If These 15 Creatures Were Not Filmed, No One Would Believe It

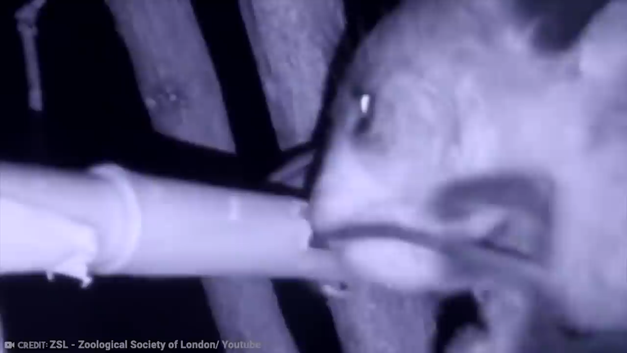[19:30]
Its teeth grow perpetually like a rodent, and it also has claws similar to a squirrel,